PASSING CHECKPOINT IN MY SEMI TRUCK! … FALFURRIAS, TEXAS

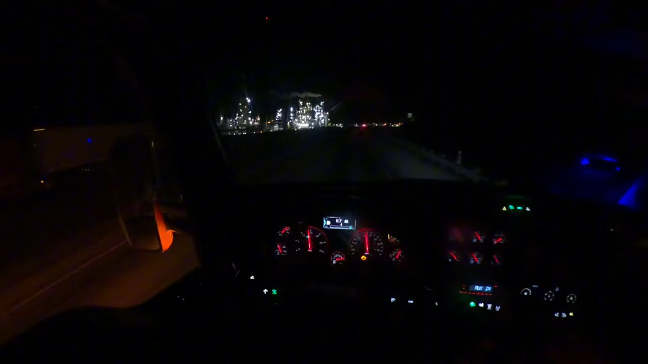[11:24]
I'm right now in George West, Texas, here. In Texas, there's like a lot of, I don't know what this is actually, but I know it's the Valero gas thing.
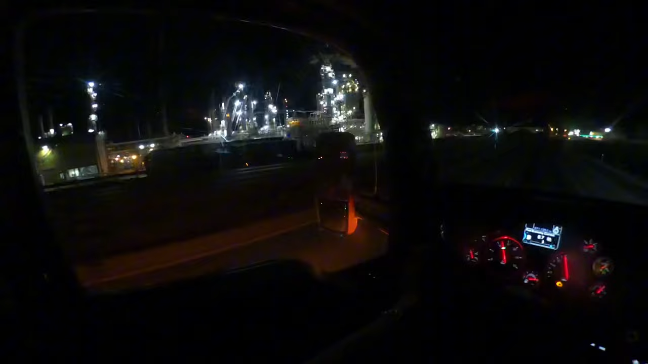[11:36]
Look at that, that's so cool. Dang. Look, there's a semi truck in there too.
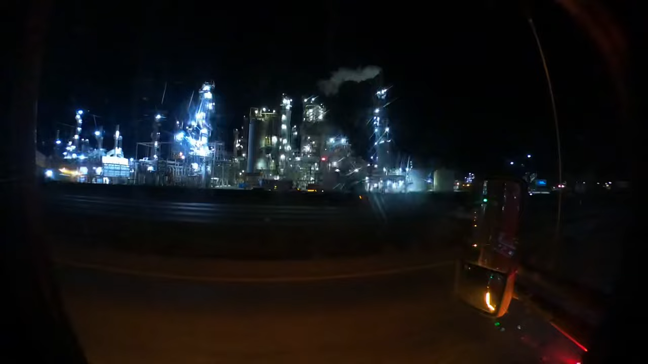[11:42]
Oh, it's a refinery. Valero this is Three Rivers Refinery.
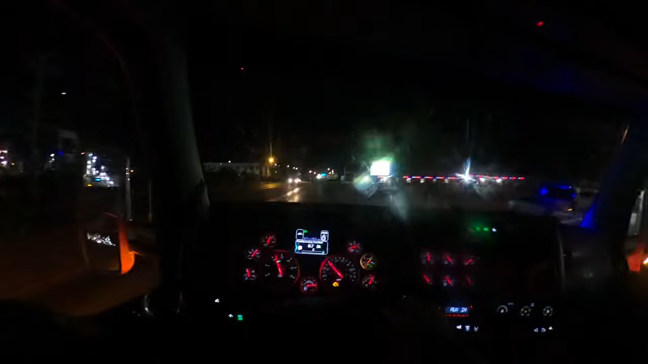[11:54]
These are the small cities where you gotta watch the speed limit traffic, like right here, it's 30 miles per hour.
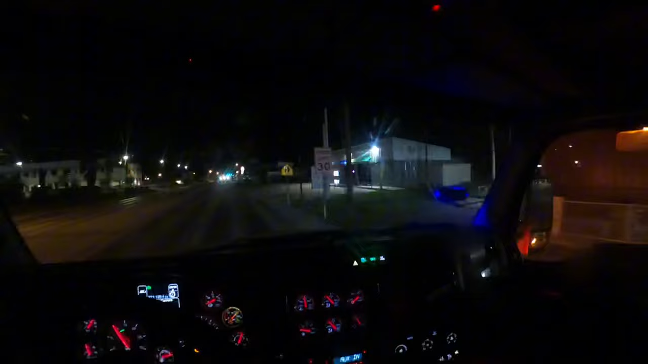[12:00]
Okay, gotta slow down because the cops here, woof, let me tell you, the cops here do not play. They do not play. Oh, if you're going speed limit over one, they're gonna get you and you're gonna get that CDL ticket. So yeah, I did stop right now to pump some fuel. And what else did I do? I got some beef jerky, some energy drinks. I got a C4. And I got a rain.